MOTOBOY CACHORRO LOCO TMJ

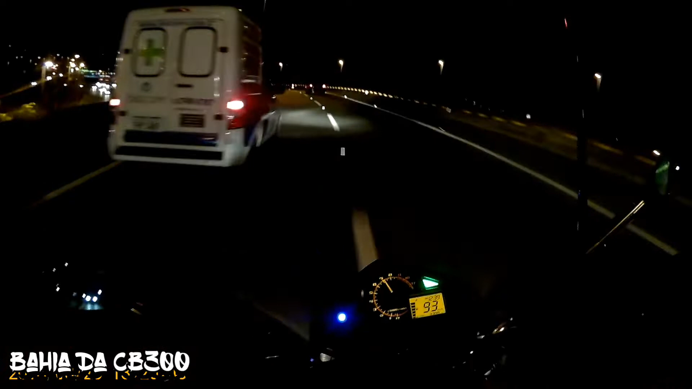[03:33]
É isso aí, rapaziada Trouxe o cara aqui até na anguera A anguera vai de guerra O cara vai vir pra anguera aquilo É isso aí, rapaziada, vídeozão rápido e simples pra vocês aí Beleza, beleza, vai dar CB300, moleque Vou desligar o vídeo por aqui, rapaziada Que tá muito escuro, é que o vídeo... O vídeo aqui sai muito escuro, a imagem, entendeu?